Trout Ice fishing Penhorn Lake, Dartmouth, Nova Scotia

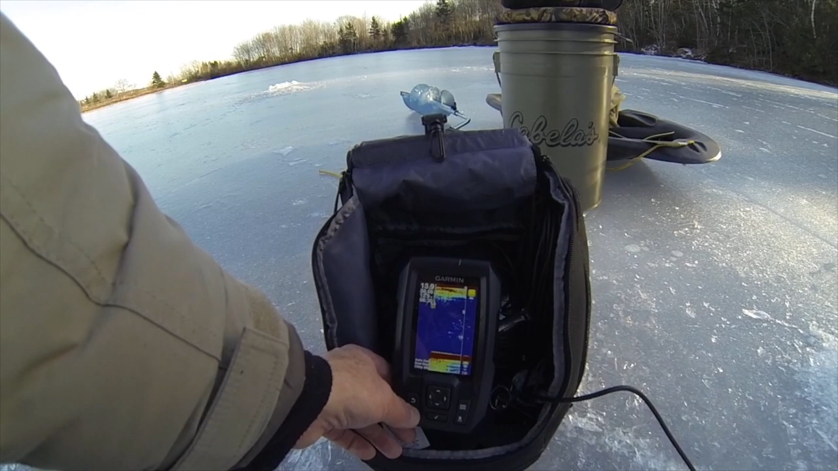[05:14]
Once I know that, then for me, I'll flick it over to the flasher. What I traditionally do is fish from one hole. That's a fish right there. Yeah. So I got movement down there. Totally.